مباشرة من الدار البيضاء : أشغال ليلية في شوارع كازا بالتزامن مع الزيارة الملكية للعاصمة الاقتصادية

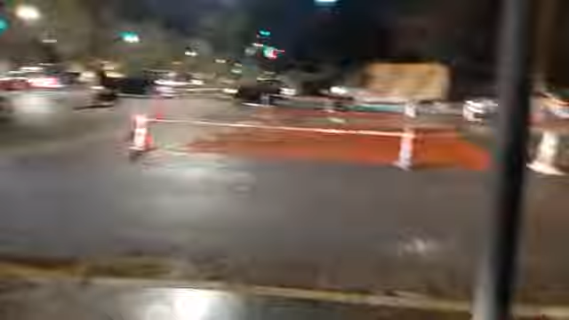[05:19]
الازغال الوسخ، ما كانش هادشي مقاد، تبليط الشوارع النص والنص لا.